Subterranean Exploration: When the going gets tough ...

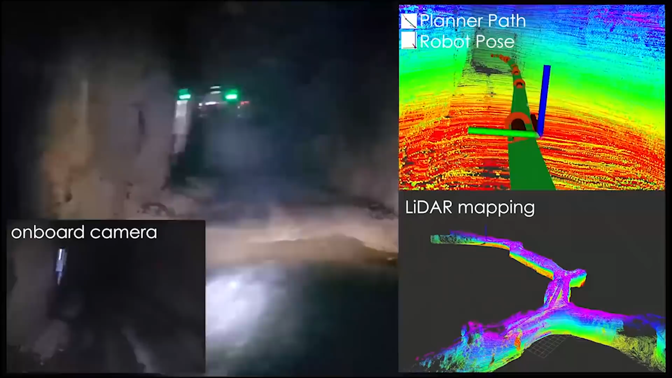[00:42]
fusion of LiDAR camera and inertial sensing combined with low-power embedded implementation,
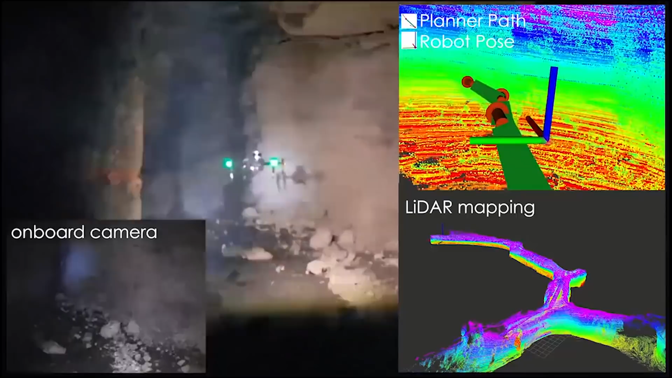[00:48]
graph-based path planning for efficient exploration in underground networks, as well as reconfigurable and collision-resilient robot design and control.